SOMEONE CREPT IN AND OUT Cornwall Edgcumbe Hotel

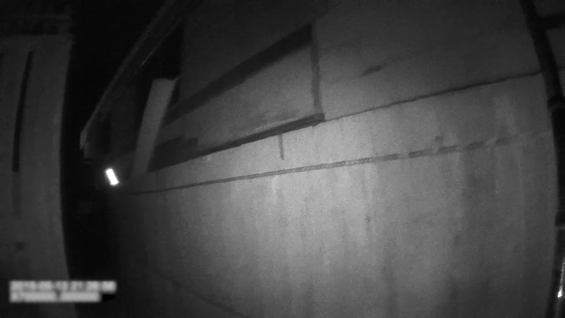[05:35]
inside there, and the whole place is open.
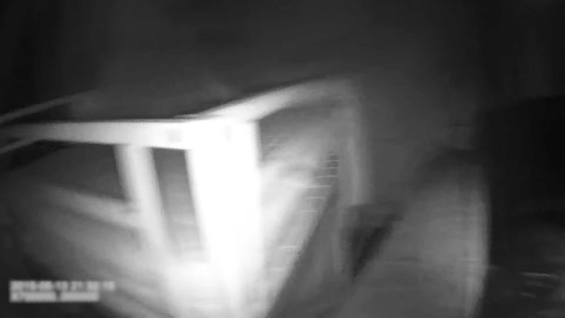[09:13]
Yes, there is, yes. Look at that, I'm looking, yes there is.
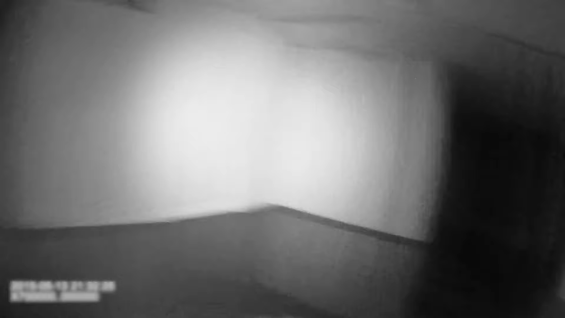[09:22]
Oh yes, there is. Who'd have thought it, I never thought we'd get in this easy. That's crazy.
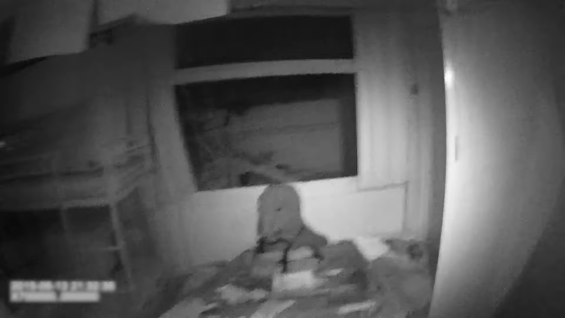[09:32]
Yes.
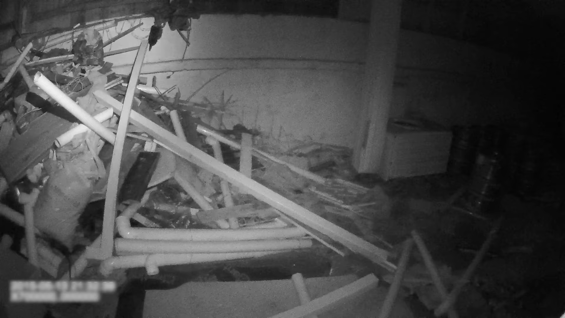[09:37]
Yeah, definitely. Go on, you'll be all right. It's quite solid.
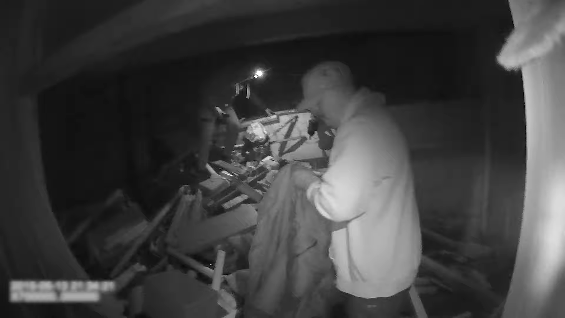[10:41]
Somebody smashed all this window out there.
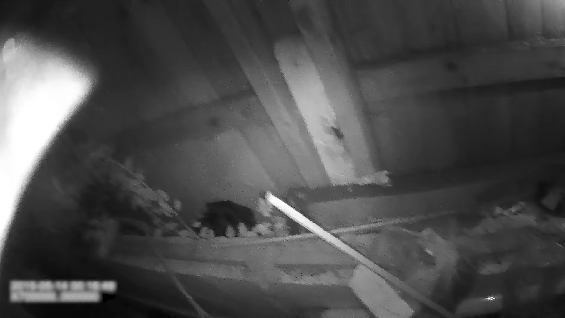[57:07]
So we were not alone, folks.
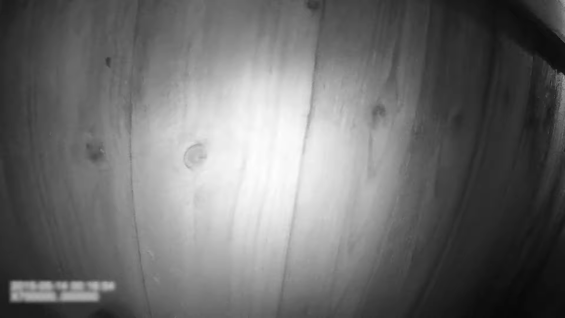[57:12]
We were not alone. Somebody's put my ladder down.
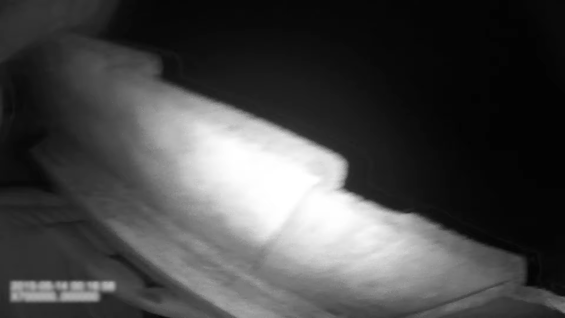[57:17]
Folks, it's true. Somebody put my ladder down. Which way is top?
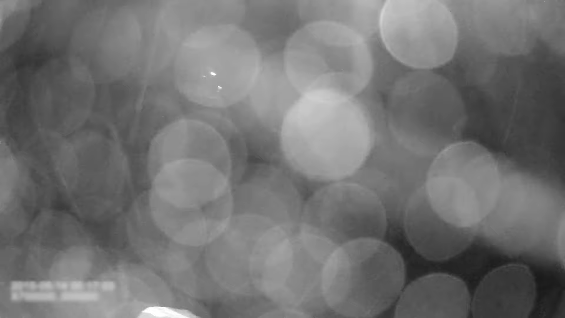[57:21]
No fucking way. I'm lucky to use the ladder then.
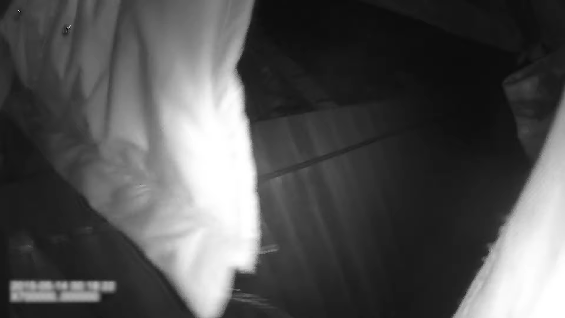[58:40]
Can we get over this one? Yep.
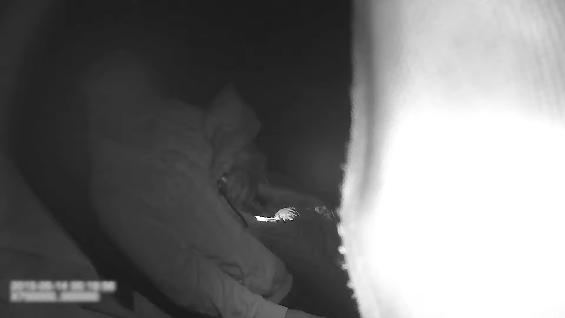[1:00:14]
Yeah, that's it. Okay, can you pull down? Pull down your side. That's it. Let me just spin it upside down. That's it. We're good to go.